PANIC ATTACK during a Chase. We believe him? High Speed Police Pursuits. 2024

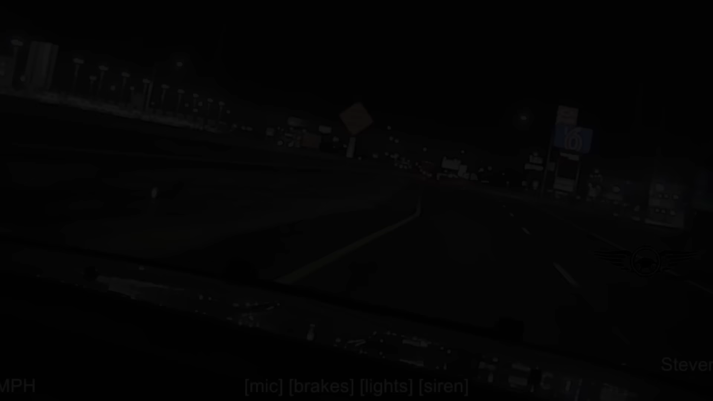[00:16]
On Friday, December 1st, 2023, at approximately 9.46 p.m.,
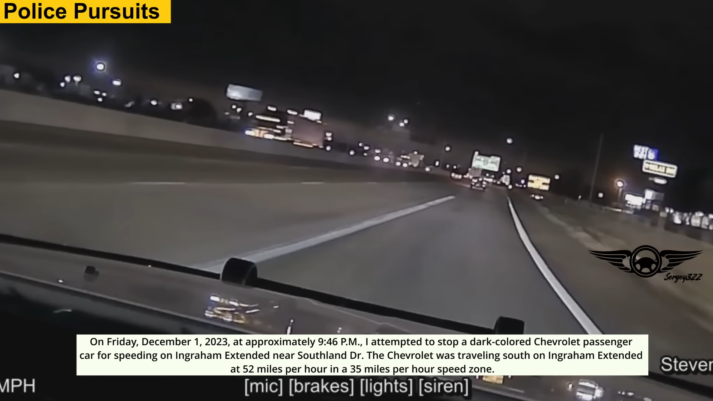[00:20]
I attempted to stop a dark-colored Chevrolet passenger car for speeding on Ingerham Extended near Southland Drive. The Chevrolet was traveling south in Ingerham Extended at 52 miles per hour in a 35 mile per hour zone. I turned on my siren to ensure the driver knew I was attempting to stop him.
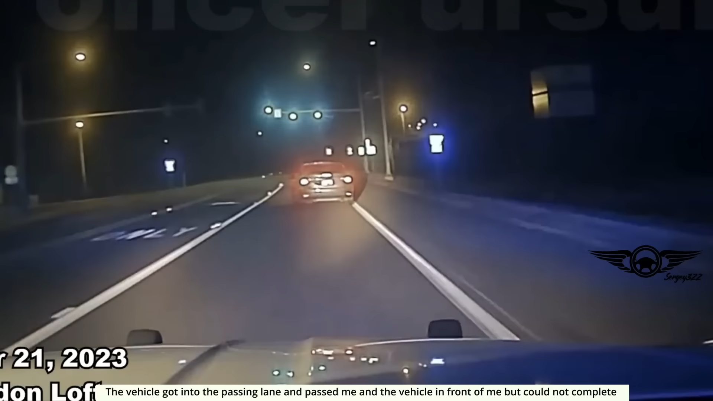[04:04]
The vehicle got into the passing lane and passed me and the vehicle in front of me, but could not complete the pass before the passing zone ran out and continued to accelerate south at a high rate of speed on US-67.
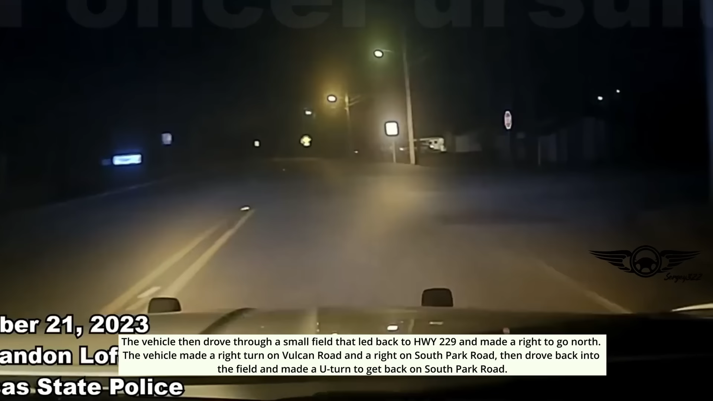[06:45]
then drove back into the field and made a U-turn to get back on South Park Road.